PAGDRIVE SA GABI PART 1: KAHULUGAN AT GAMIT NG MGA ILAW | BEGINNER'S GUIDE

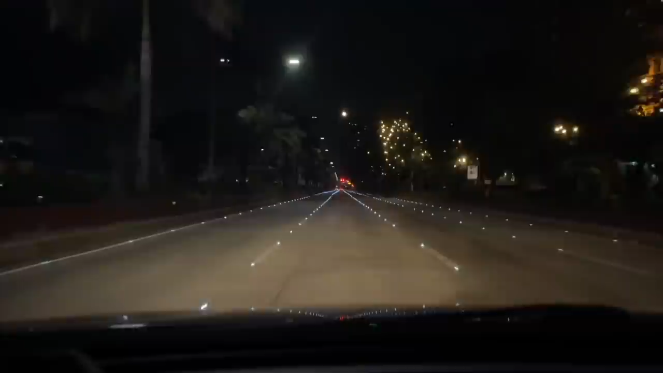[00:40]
Minsan, nakakawala ito ng stress, nakakapagparelax, ang iba naman ay ginagawa pa itong therapy. Kaya naman, sa video na ito ay magbibigay ako ng mga tips para mas maging safe at enjoyable ang pag-drive ninyo sa gabi. So kung ready na kayo, simulan na natin ito. Okay, dahil madilim sa gabi, obviously, ang kailangan natin ay ilaw. Kaya ang pinakaunang basic na dapat ninyong malaman ay kung ano ang mga ilaw na ito, ano ang purpose nila, at kung paano sila ino-operate.
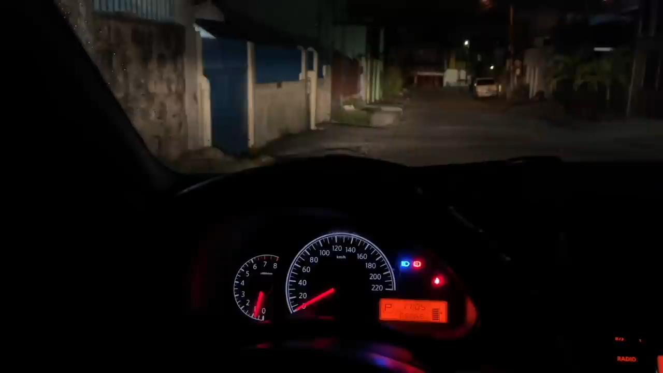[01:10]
So sa video na ito, dito muna tayo mas po-focus. Okay, usually, ang mga switch po sa ilaw ay nasa bandlang ilalim ng manibela, kaliwa.
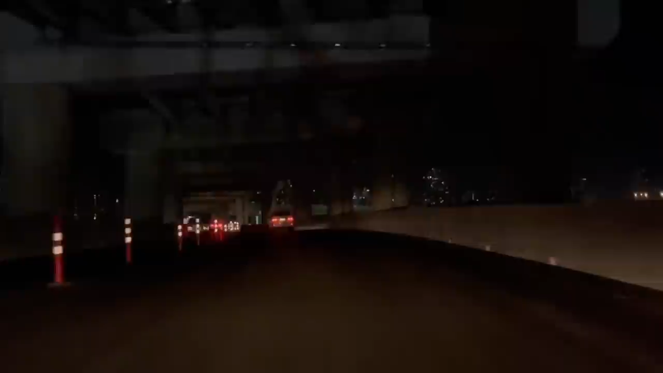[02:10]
O diba, maskita kapag nakabukas ang park light, harap po yan at likuran. Ganito naman ang tsura sa loob ng sasakyan at sa paningin ng driver kapag nakabukas ang park light. So, hindi makita ang daan diba? Kasi ang ginagamit po talaga na ilaw para makakita sa dilim ay ang headlight na low beam. Para mabuksan po yan, itaas mo lang ulit ang switch ng isa pa. Bali, ito ang pinaka-recommended na ginagamit dahil may enough range po yan para makita mo ang daanan.
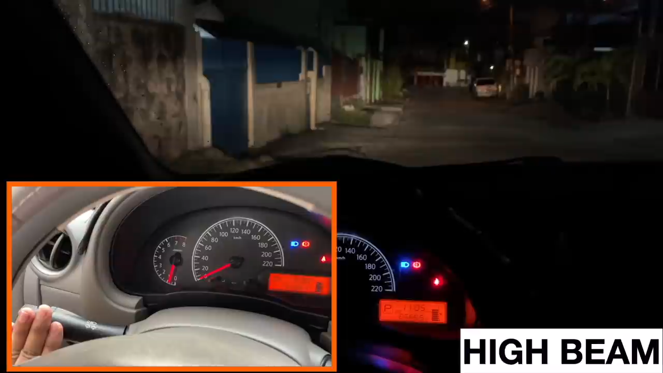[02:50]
Bali, ang ilaw na yan ang talagang nakakasilaw. Ginagamit lang yan kapag kinakailangan. Halimbawa, ay sobrang dilim sa daan dahil walang mga supportadong ilaw kagaya ng mga street lights,
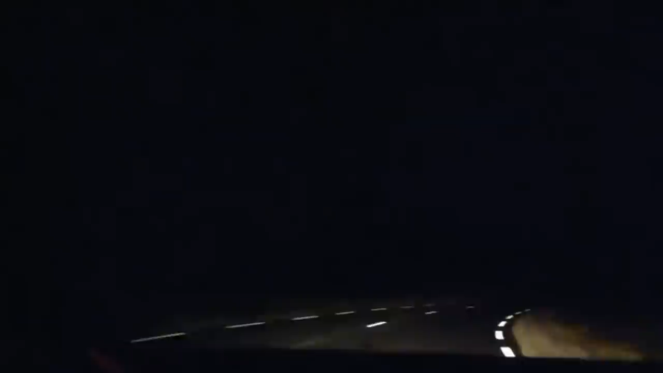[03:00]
road lights, at mga raised pavement markers. Kadalasan, magagamit po yan sa mga probinsya o mga zigzag roads na wala pang masyadong ilaw. Pero, kapag may kasalubong ka na, ibalik mo agad sa low beam ang switch para hindi ka makasilaw. Kasi pwede yung maging cause ng aksidente. Malalaman mo din na nakabukas ang iyong high beam dahil lalabas ang indicator nito sa
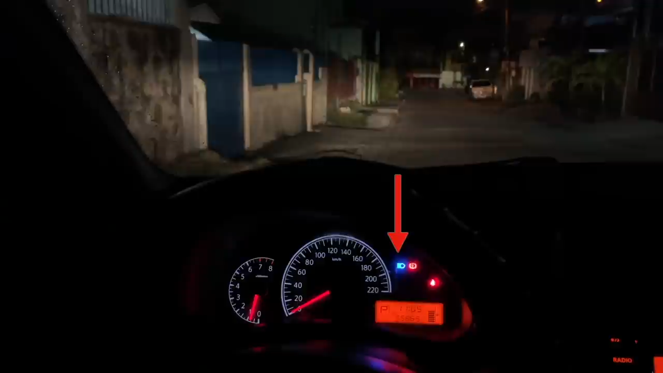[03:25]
dashboard o minsan may nagpa-flashing sa'yo. So, ito naman po ang way ng pag-flashing.
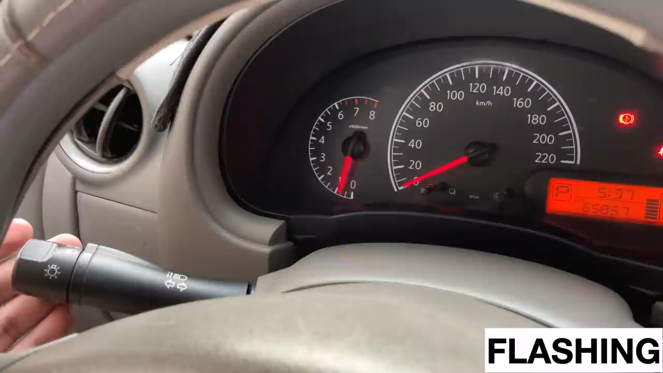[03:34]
Bali, ginagamit po ito para makipag-communicate sa mga kapwa motorista. Madalas, ang ibig sabihin ng paggamit nito ay para makita ka o para malaman nila na nandyan ka.
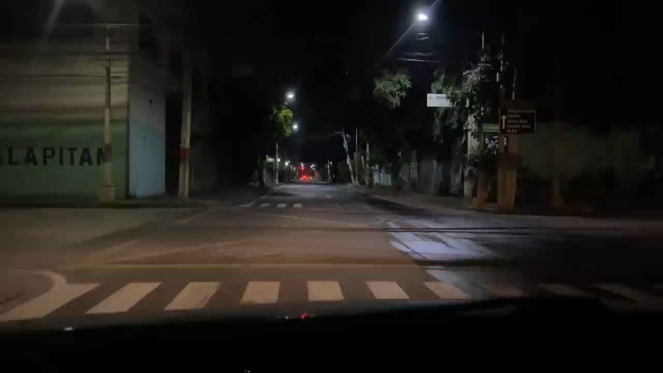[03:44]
May mga iba't-ibang meaning pa ang pag-communicate gamit ang flashing. Gagawan ko na lang ito ng separate video.
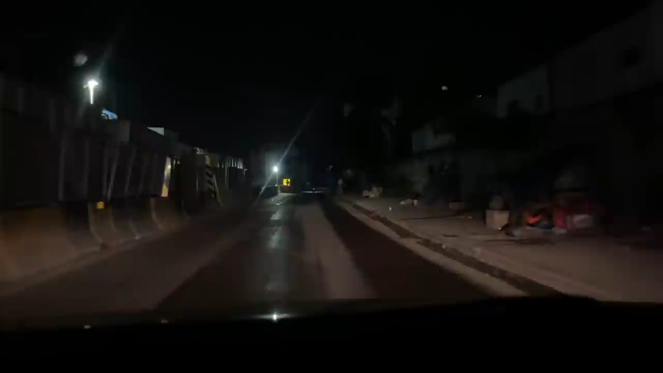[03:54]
Okay, so yan po bali yung mga common na ginagamit na ilaw kapag sa gabi. I-check lang po ulit natin saglit ang difference ng mga ilaw na ito. Bali, ito ang parklight.
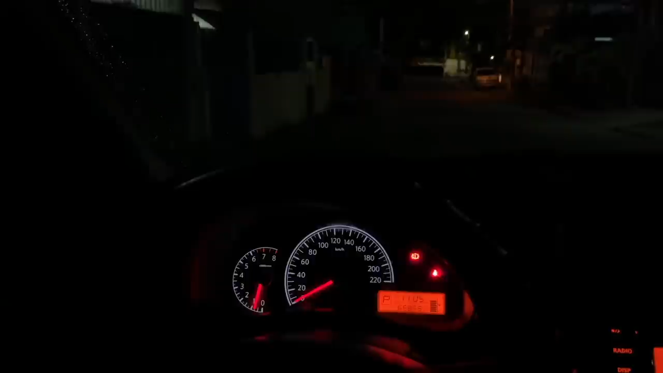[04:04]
Ito naman ang headlight na low beam. High beam. At flashing. Okay, bukod sa mga ito, meron pang ibang mga extra na ilaw kagaya ng fog lights.
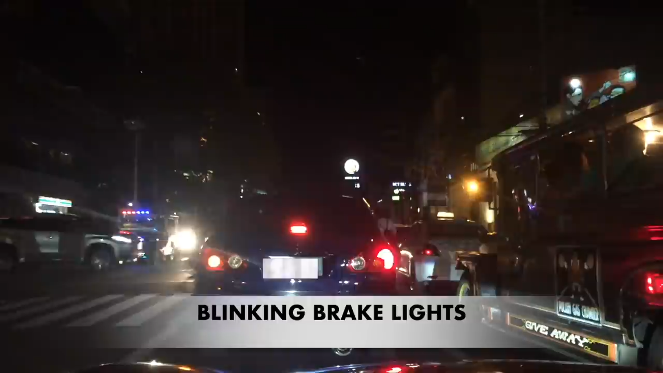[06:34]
especially ng mga headlights. Kasi bukod sa nakakalito, ito ay bawal or violation po at pwede kayong magmulta ng limang libo.
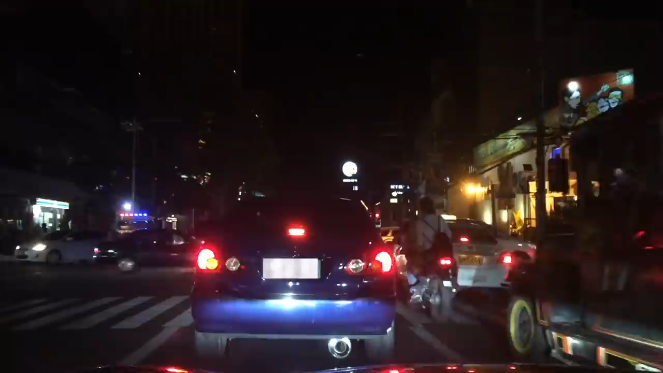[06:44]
Speaking of violation, bawal din po dyan yung mga defective lights or mga hindi gumagana ng ilaw, especially sa headlight at brake lights.